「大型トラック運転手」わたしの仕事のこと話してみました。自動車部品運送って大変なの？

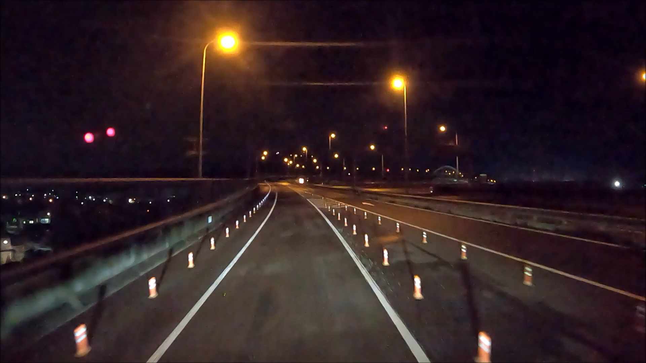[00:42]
ここのね、夜景好きなんですよね綺麗でしょここの、ここのまあこの辺だけですけどねなんか神戸神戸の神戸中か阪神高速3号神戸線を思い出しますねはいまあ神戸のね、あの辺のイルミネーションと比べたらね悪いけど、蛍の光かもしれませんけれども